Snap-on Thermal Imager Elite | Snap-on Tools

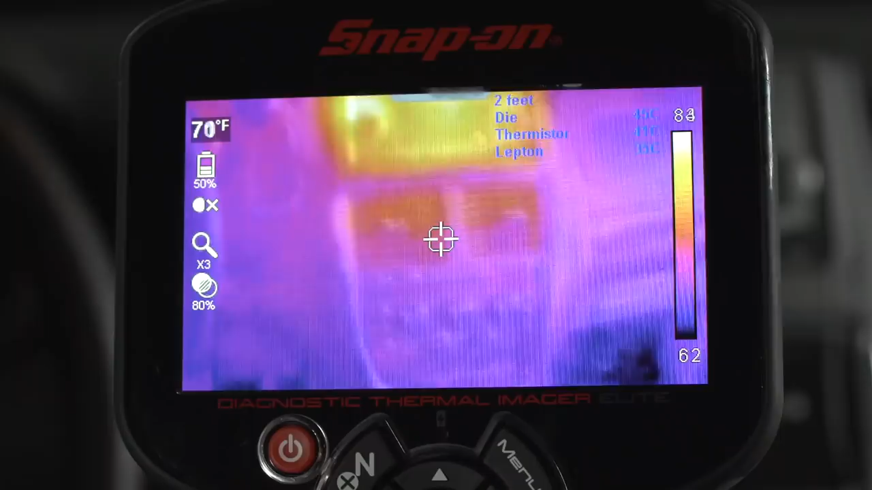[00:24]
component that's staying on overnight and confirm that
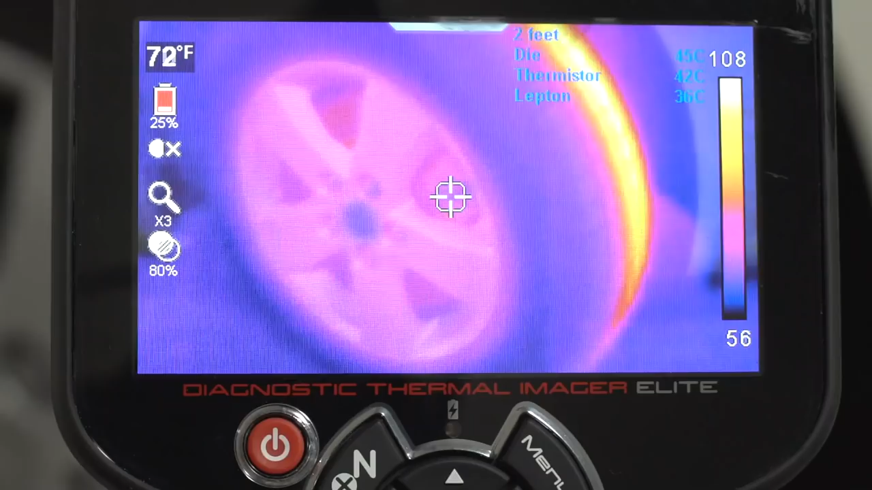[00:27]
overinflated tire choose
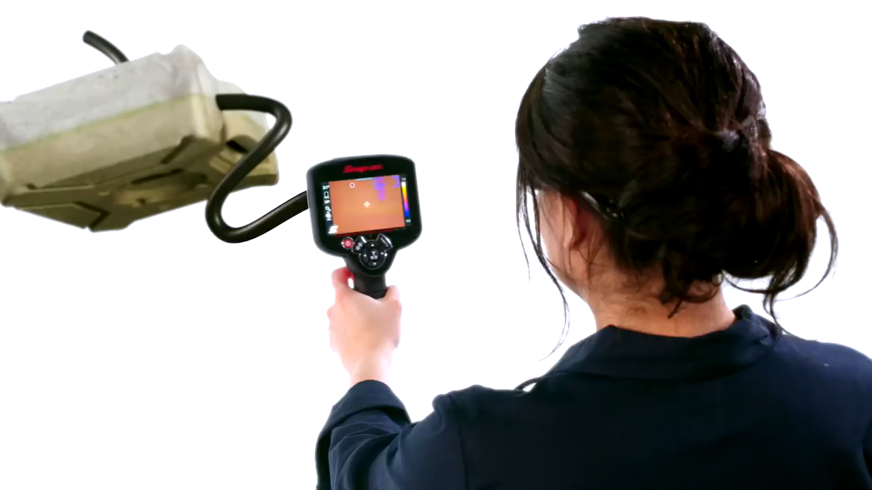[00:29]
from four viewing options
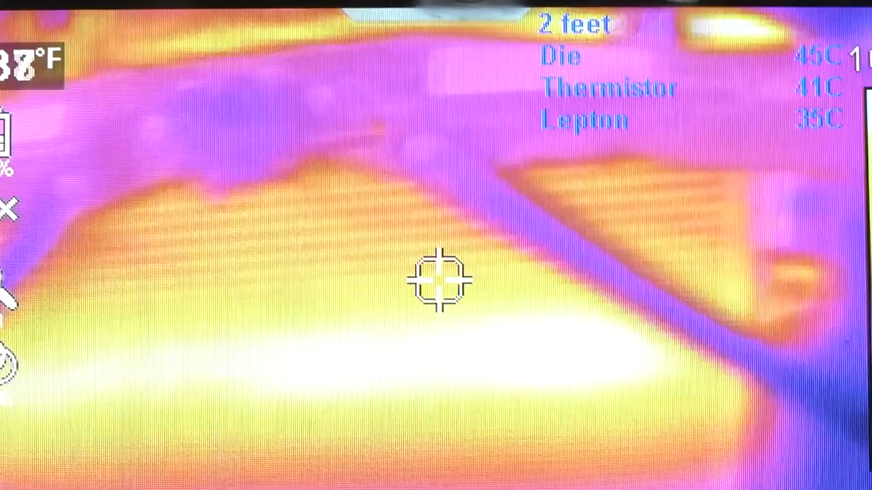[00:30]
side by side so you can compare the real world view with
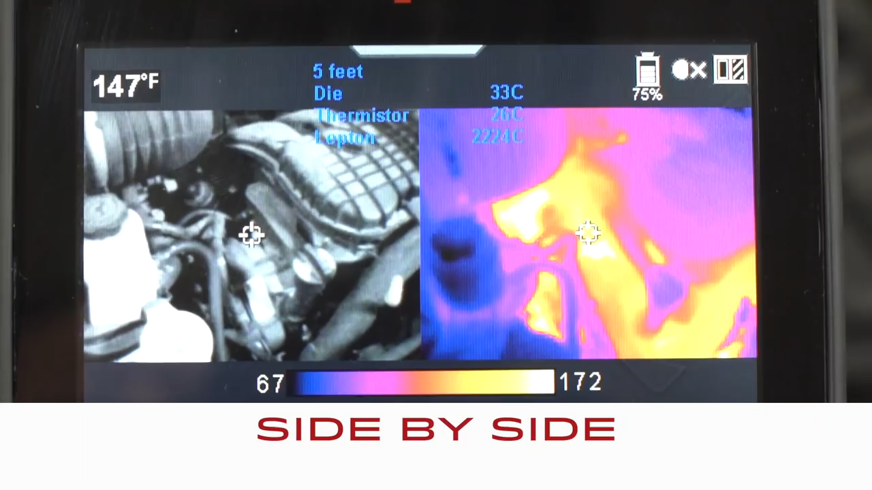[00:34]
On screen: spot 147°F
the thermal view picture
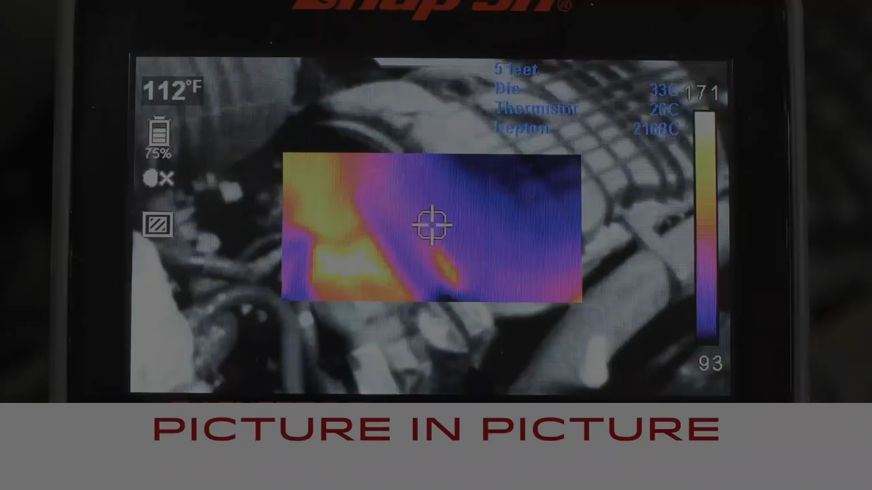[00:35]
On screen: spot 112°F
in picture with the thermal view in the center
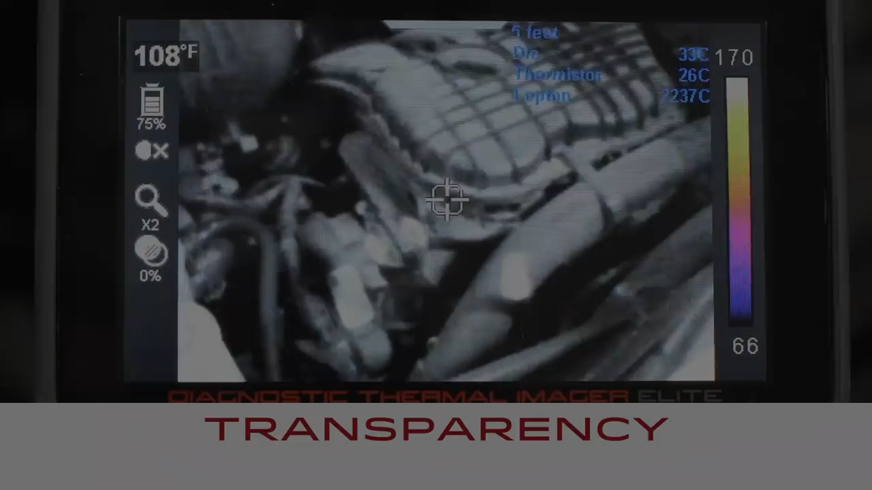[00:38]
On screen: spot 108°F
transparency where you choose the visibility of the thermal overlay and zoom to get a better look at a component
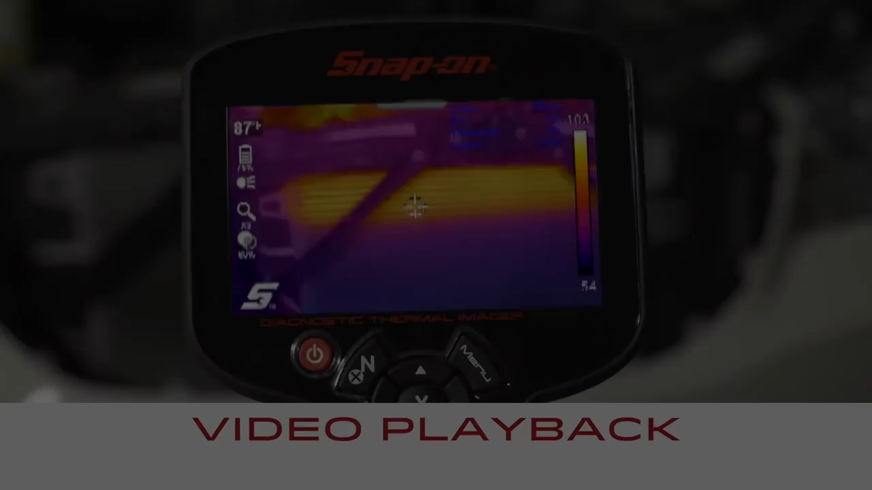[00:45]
plus video playback of movies you record
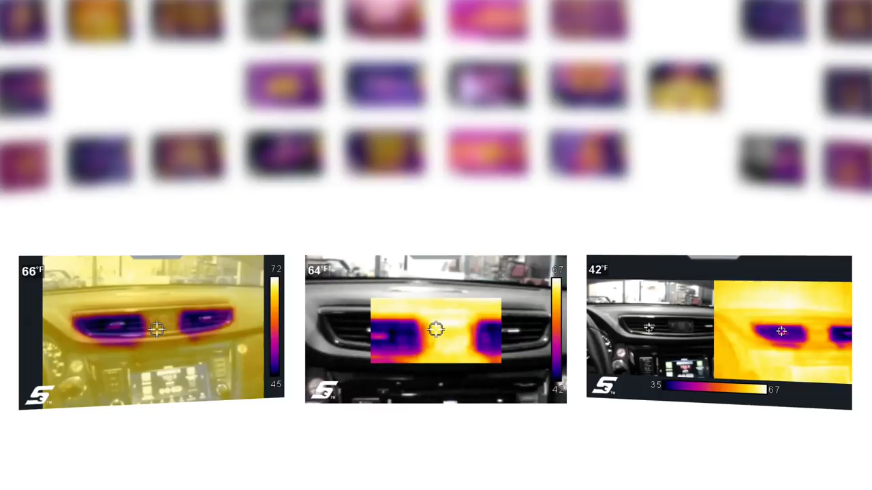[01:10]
choose a new viewing mode for images you've already captured from a slow leak to a
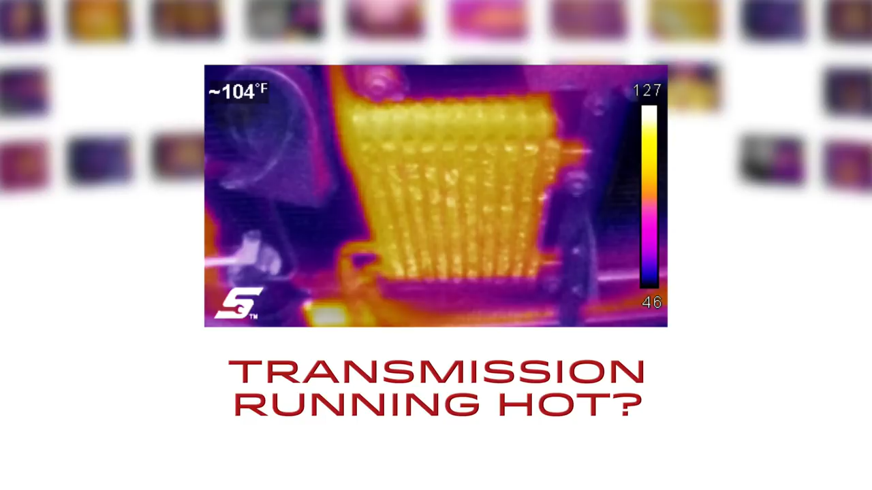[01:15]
On screen: spot 104°F
transmission running hot you can crack the toughest jobs when you can see heat